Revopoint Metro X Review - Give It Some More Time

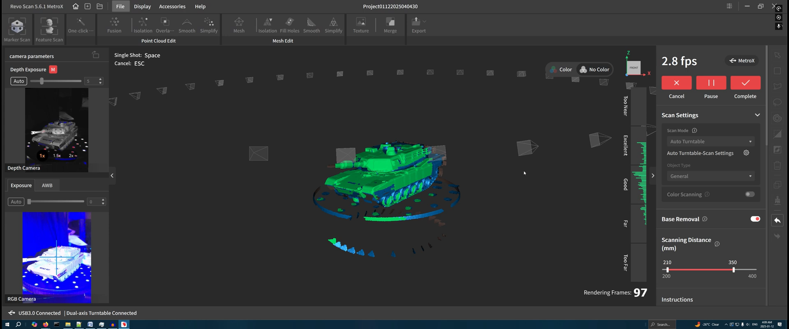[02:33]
Laser scanning requires you to use retro reflective markers, which are either going to be taped onto the object or placed on marker blocks around it. These are picked up by the two outer cameras on the scanner, which is surrounded with a blue ring of LEDs.
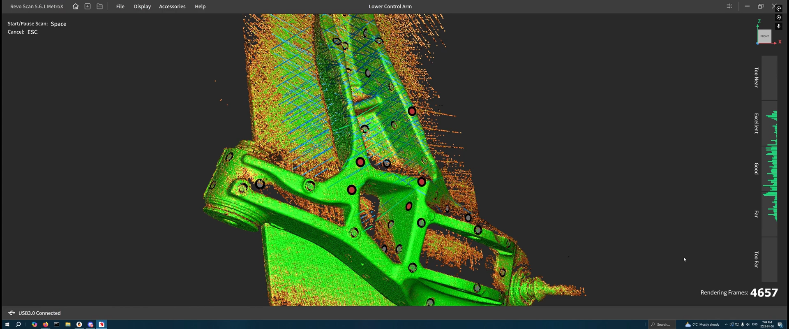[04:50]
On a SLA print, they are going to be very visible and, in my opinion, completely unusable.
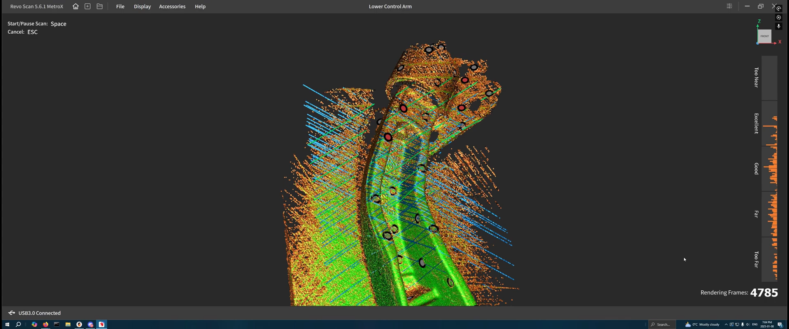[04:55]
Other issues I've had include an extremely slow update of the UI and cameras in auto turntable mode.
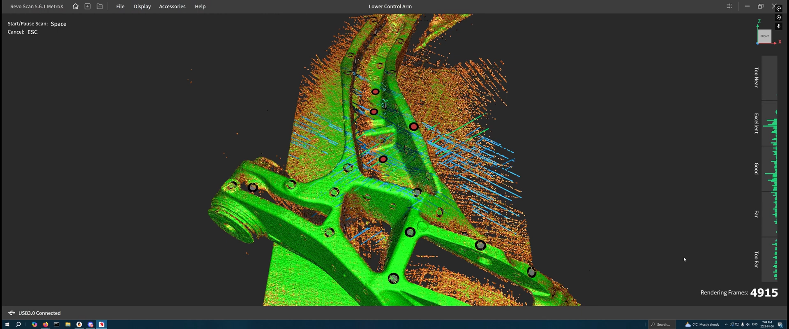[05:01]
That makes it really tedious to align the scanner with the object and the turntable while you're setting it up.
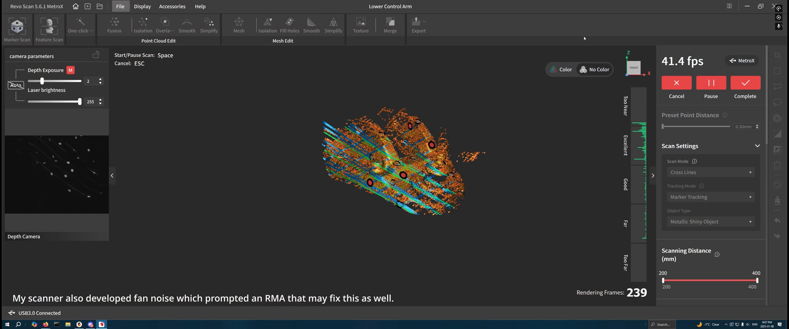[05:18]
Laser modes, when you have an object on the auto turntable, will have it start spinning,
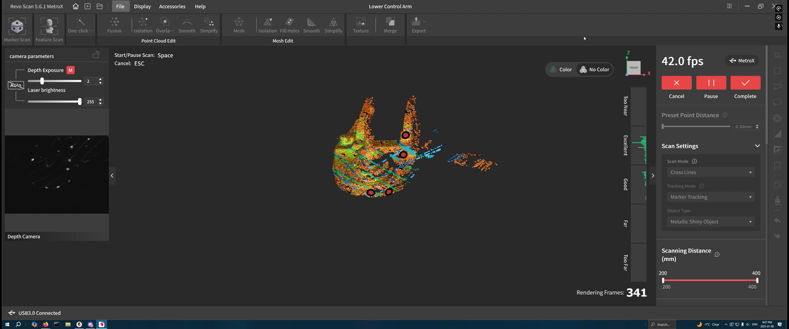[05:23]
but they will also burn in a defective spiral or circular pattern into the scan from the laser oversampling one area,
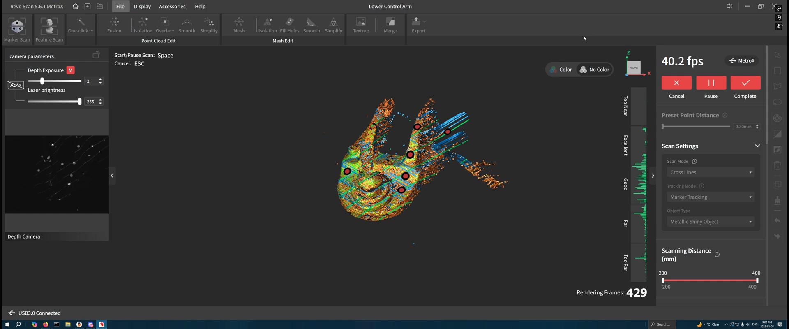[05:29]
which means that laser scanning on the turntable for sort of
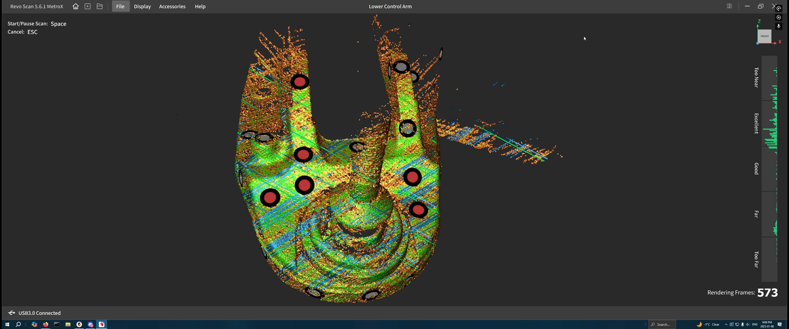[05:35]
long scans to make sure you've got lots of frames for a nice sort of relatively accurate surfaces aren't really usable either.
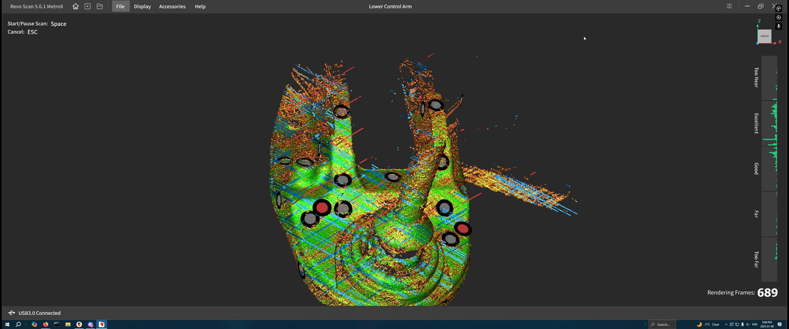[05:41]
The turntable is really only suited for auto turntable mode or static if you're going to be moving the scanner manually.
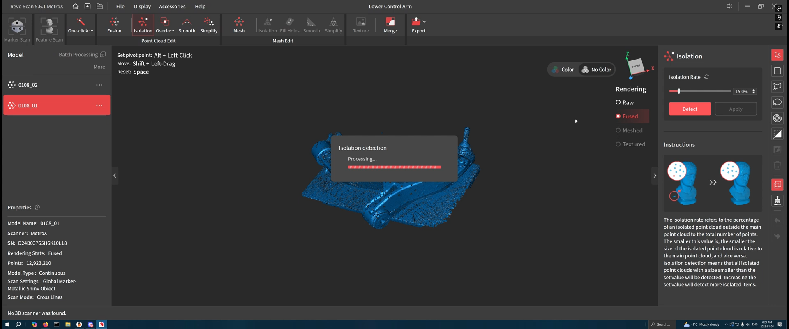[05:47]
The scanner has a relatively shallow depth of field,
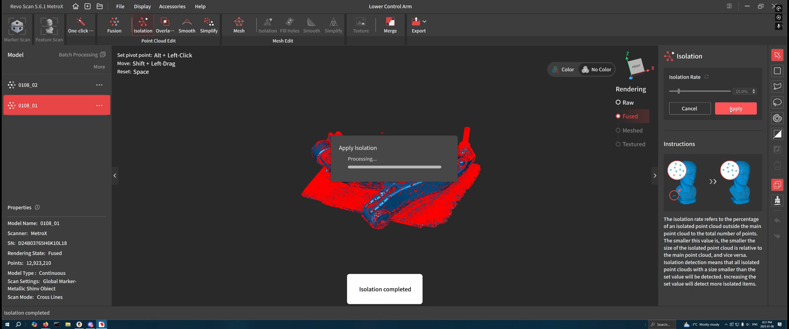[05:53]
like a distance from the object where it will actually provide optimal scan resolution,
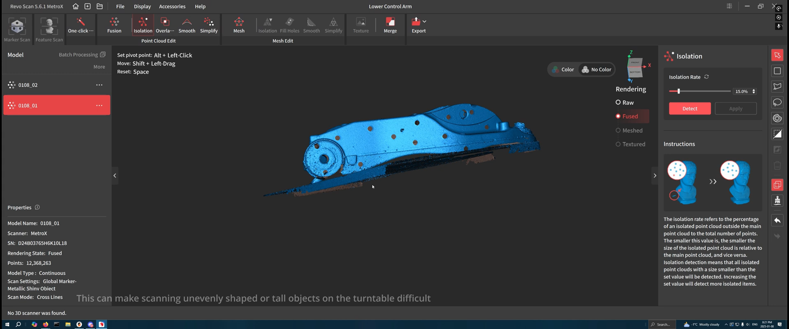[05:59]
and the markers are only picked up with a relatively shallow field of view overall, which means especially for curved surfaces, you need more markers than you would expect to maintain tracking around curves and corners and that sort of thing.
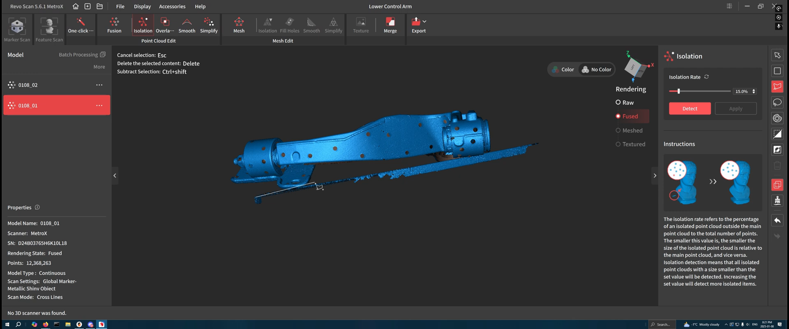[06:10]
I've found that inverting the scanner or putting it sideways can't help with this. The camera closest to the cable appears to be the primary one that does marker tracking, while the camera on the other end of the scanner seems to be the primary one for gathering scan data.
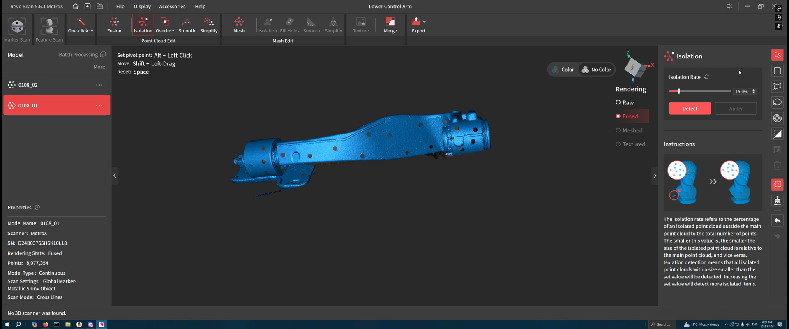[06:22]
That means that to get to sort of underneath something,
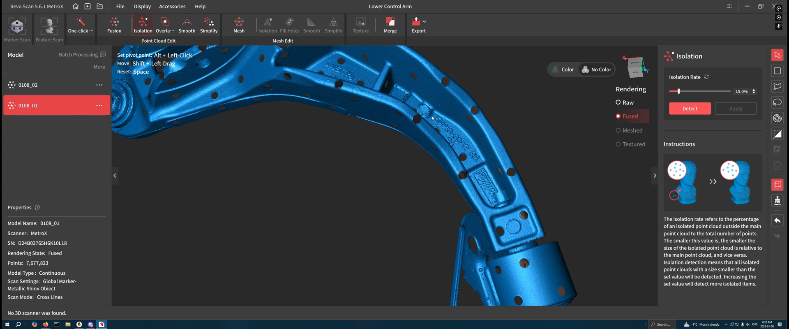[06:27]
if you flip the scanner upside down, it can maintain tracking and gather more scan data a bit better that way, so actually inverting it can be quite helpful.
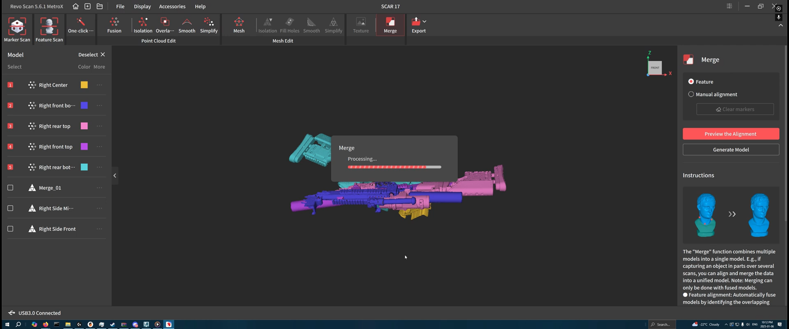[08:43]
happens on them on perfectly smooth surfaces that is going to have an impact when you're pulling measurements from something. If you're trying to reverse engineer something exactly, it might be good for a bit of a reference, but calipers are going to be better for that anyways. It will be good for like curved surfaces and weird shapes, but it's not going to be sort of the
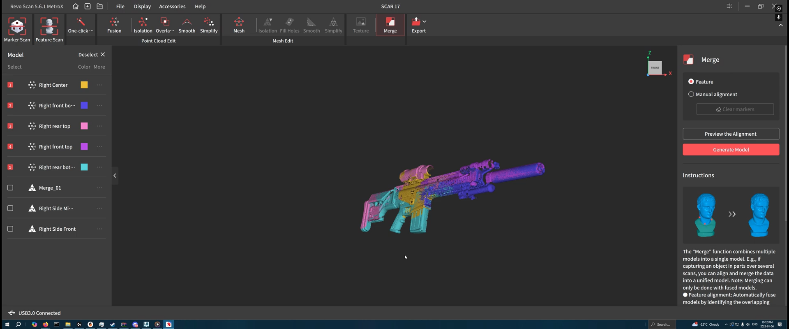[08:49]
reverse engineering tool that I hoped it would be with that artifacting. I would also like to see them increase or allow a smaller distance in the fusing for laser scan modes.
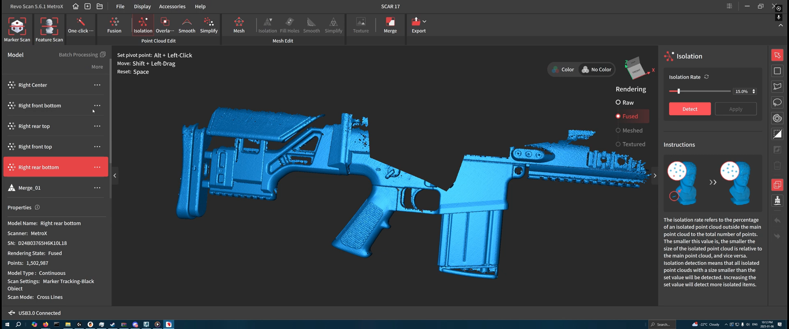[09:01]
Currently auto turntable does 0.05 millimeters, whereas laser scans only do 0.15 in the current software version.
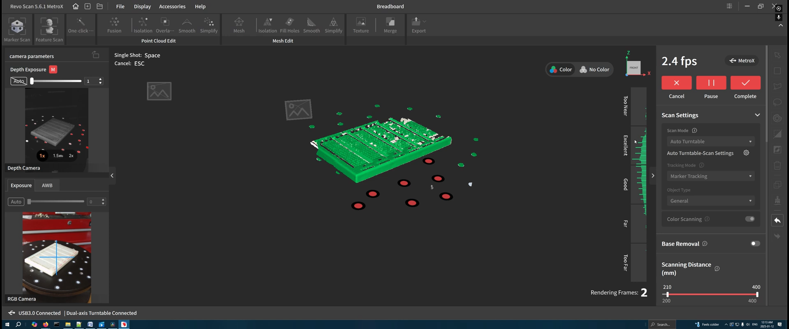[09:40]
This means that you would need to put your tripod mount onto like a bigger tripod to move the scanner around objects, but then you could do the multi-pass structure light scan of bigger things,
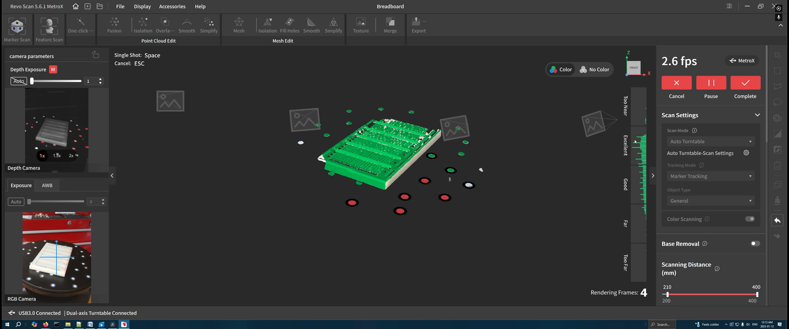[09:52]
which means you could scan larger objects with that really nice crisp quality that auto turntable mode uses.
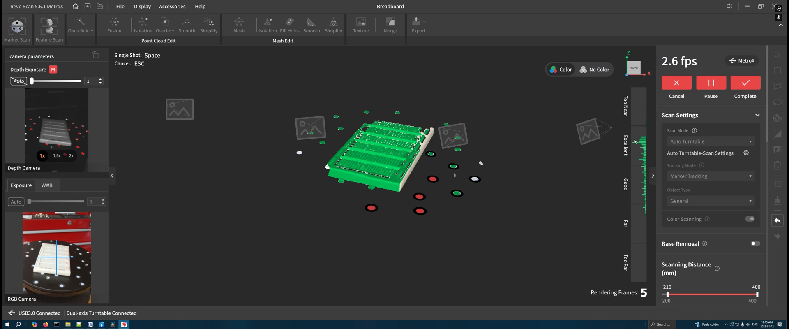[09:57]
It wouldn't be workable handheld, but it would be a nice option to have and just having more options is always a good thing.